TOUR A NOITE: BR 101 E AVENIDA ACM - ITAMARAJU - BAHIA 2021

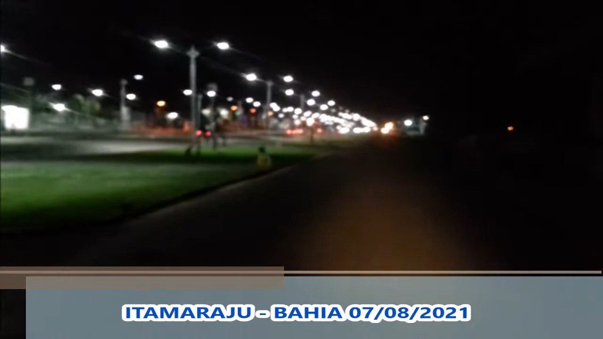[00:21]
E eu vou mostrar como está a nossa BR hoje à noite. Lembrando que hoje é sete,
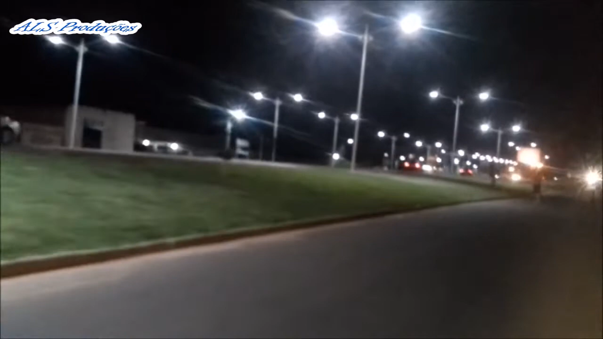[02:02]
Então, essa é a nossa BR-101, bem iluminada, bonita. Tudo bem, amigo? Bonita. E agora estou chegando no hotel Monte Pascual. Bom, ali a sua entrada. E aqui está o hotel. Um dos melhores hotéis que a gente tem aqui, em Itamarajú. E a gente costuma também dizer que é onde
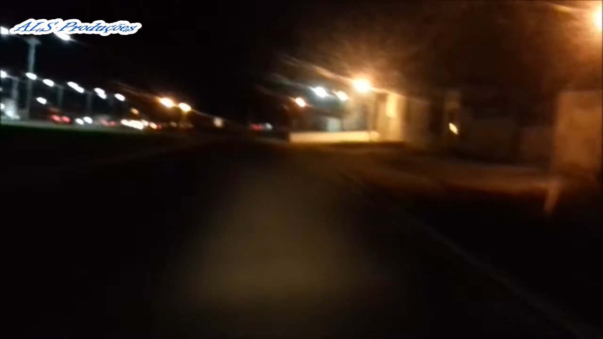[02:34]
os artistas que vêm de fora se hospedam.